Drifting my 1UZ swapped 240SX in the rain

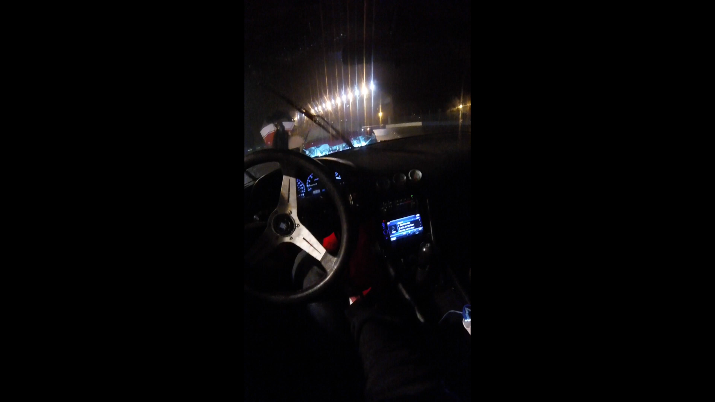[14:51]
My sixth event, my first real event actually tandeming, and I'm tandeming with I'm pretty sure a Pro Am driver, I'm not sure, but it's pretty cool. Getting pretty close to him. feel like I'm actually in control. I'm not just reckless out here.